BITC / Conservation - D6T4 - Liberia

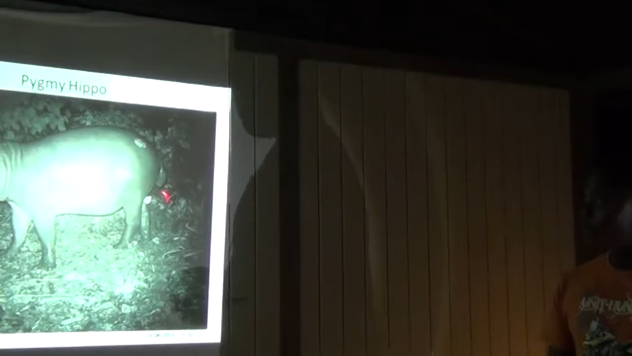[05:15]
This, the pygmy hippo, which is a smaller one compared to the common hippo that we saw.